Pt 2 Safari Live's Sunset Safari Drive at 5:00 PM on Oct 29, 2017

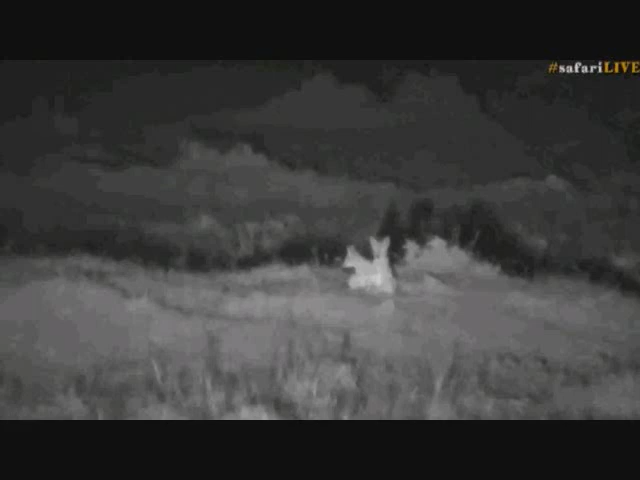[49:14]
there's four of them in total some off to the right slightly but those two are out in the open the others are in the long grass
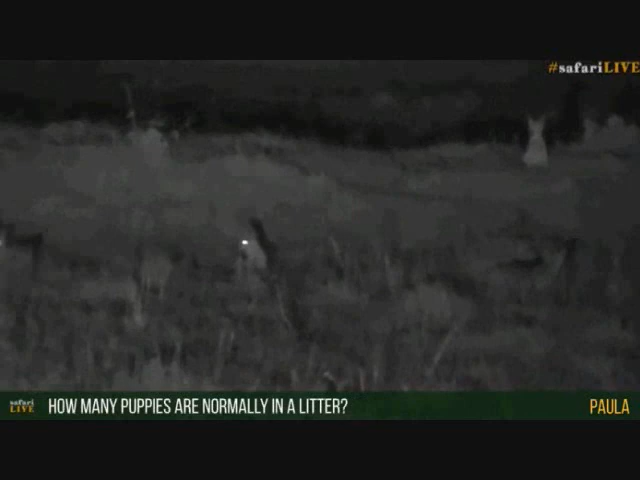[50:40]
oh five in this case so I've seen four, five and I've got one, two, three, four let me just have a quick look to the right Ferg is that mom or is that another puppy?
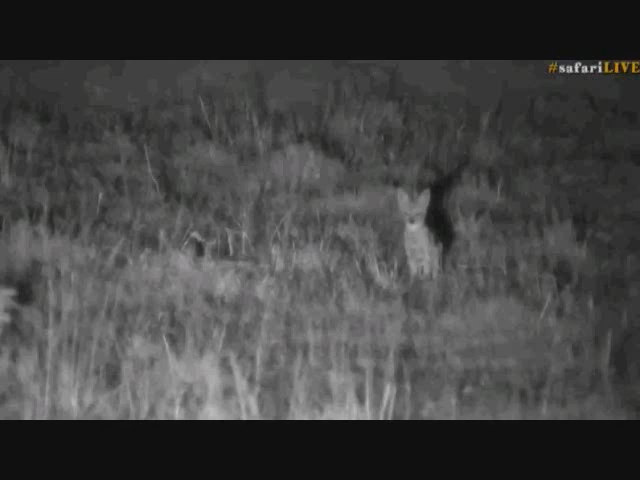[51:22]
sometimes probably a bit less sometimes a bit more hello busybodies they won't wander too far from mom though not at this edge
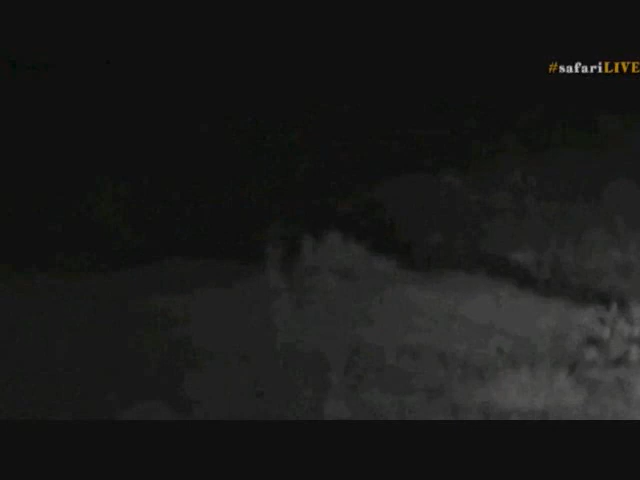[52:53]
over to the right there, there we go oh, they're coming back oh, it's such a beautiful evening, it's so still oh, it looks like mom's up, let's go a bit to the right mom or dad, I'm not sure
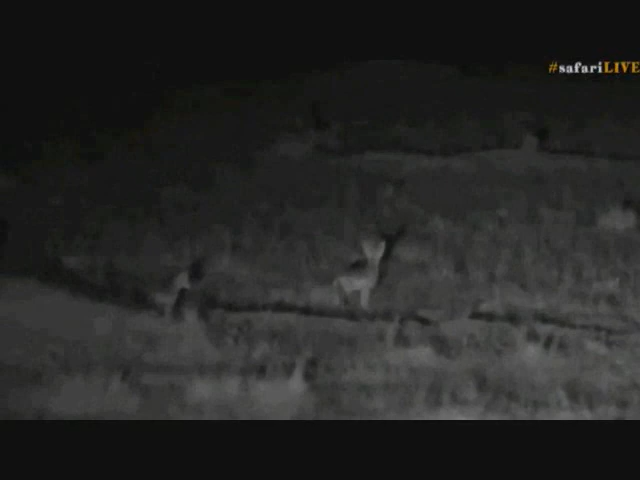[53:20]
probably gonna head off on a good forage now oh, it disappeared oh, yeah, well, let's leave the little ones now, mom has left the den
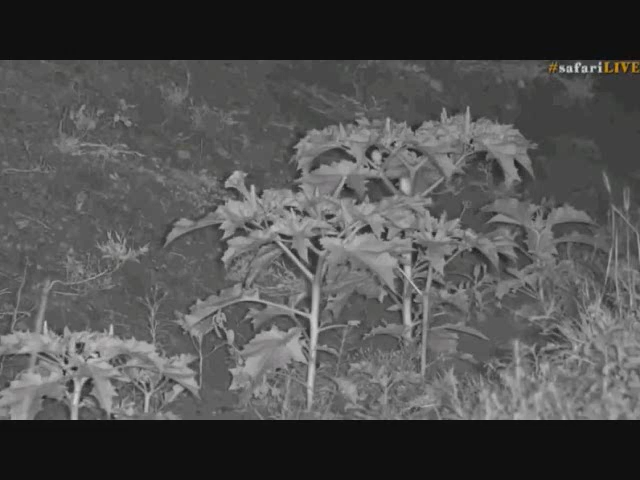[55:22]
the Deterostromonium and I've spoken about this plant so many different times but I said I would show you it so here it is and it's a beautiful, it's got beautiful green leaves and then those flowers are actually white what do you think if we change to colour hey Greg, let's change to colour quickly so I can show you, I put the spotlight on the plant is on the spotlight so there's the white flower that I was talking about it's very easy to identify and you can see how it's growing in one of these mitre drains so it doesn't
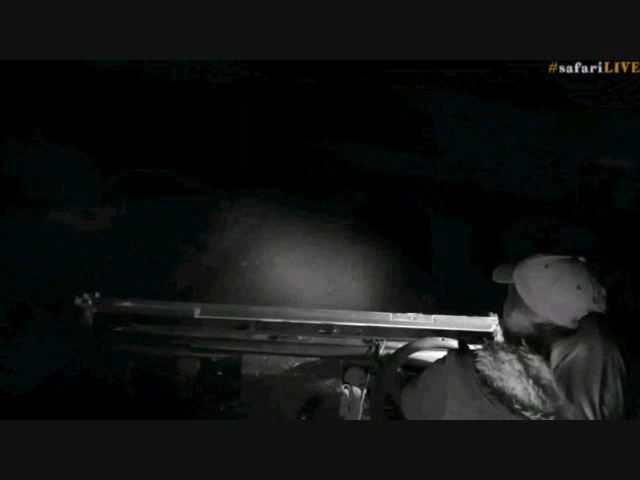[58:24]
it's quite cool it's a bit deceiving though, it looks quite small but it's not, it is quite, yeah, it's a reed buck so just checking again don't want to put the spotlight on it for too long though just quickly having a look with those eyes being so far apart it kind of looks like a hyena just sitting in the grass they fool you quite often
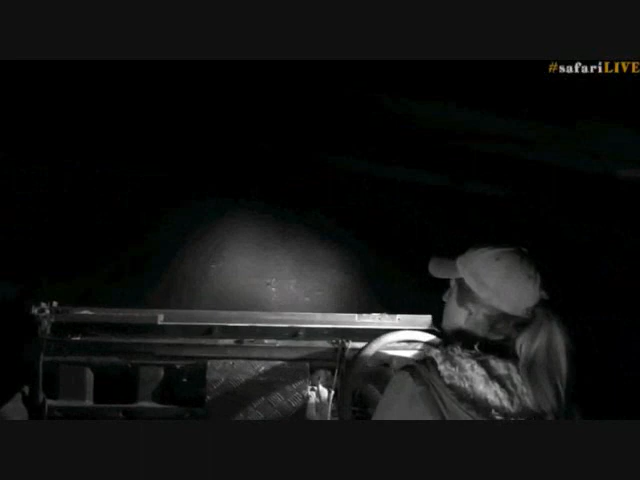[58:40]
maybe we'll get to see our owls again maybe have a better sighting of them than the one we had last night obviously it was very quick and they were just flying but it would not be nice to see them
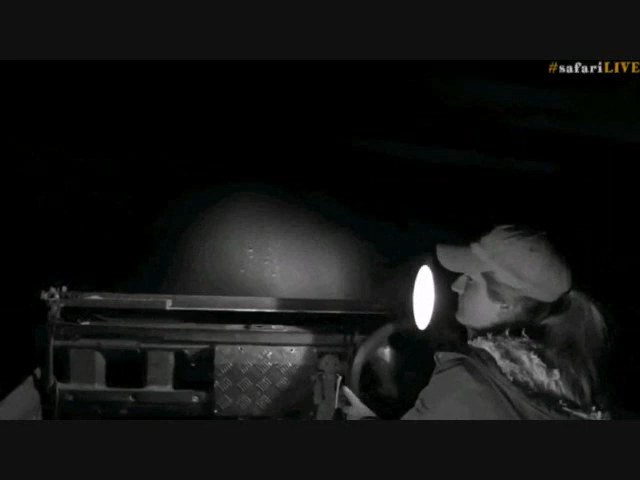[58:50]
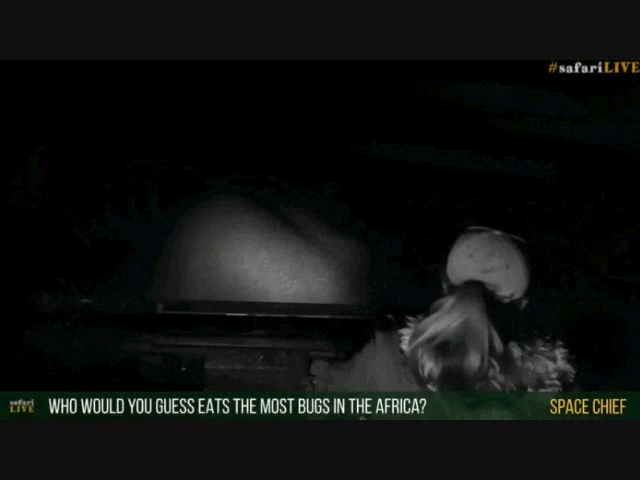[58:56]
now space, shh, hang on before I even do that Craig, I think we've got our owl
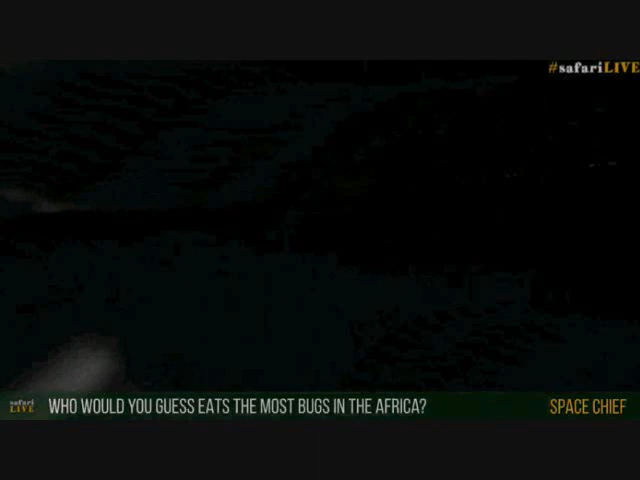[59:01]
right on the top of that tree I think it's an owl I'm hoping it's an owl because I don't want to be spotting is it? no sorry, that's me where are you? are you a crowned eagle? that's a bit better I'm going to try and keep the spotlight I'm not going to go for too long it's also far away,
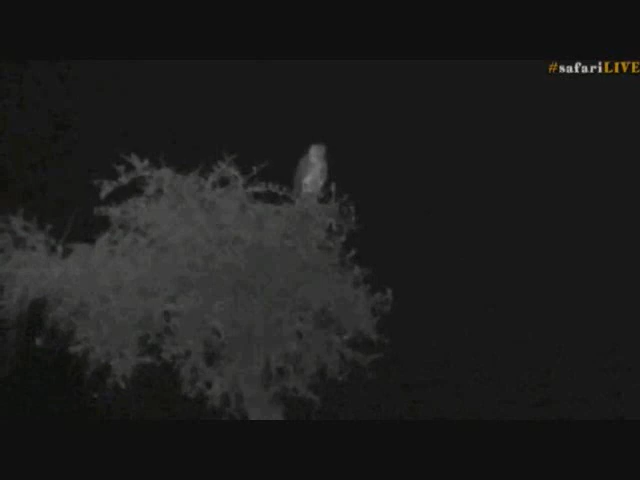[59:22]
it's not an owl okay Craig, I'm going to take the spotlight away I don't know what that is I can't really see what bird it might be it looks very crowned no,
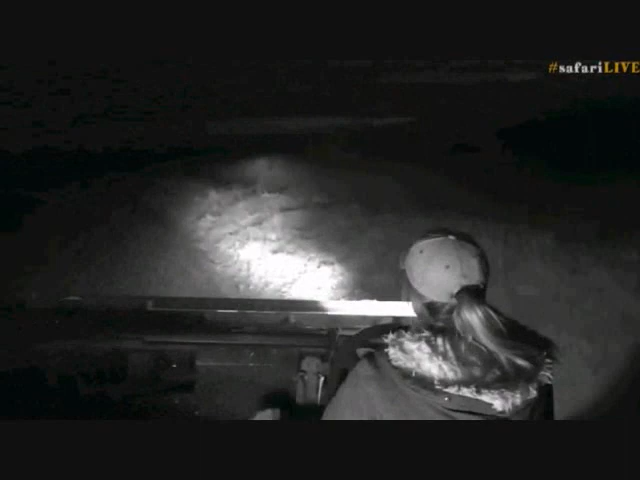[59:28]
it's too light to be a crowned eagle I'm not sure what that is but it's not a bird that can see in the dark so we don't want to harass it for too long sorry, so there was a question from Space Chief and that was what animal do I think in Africa eats the most bugs?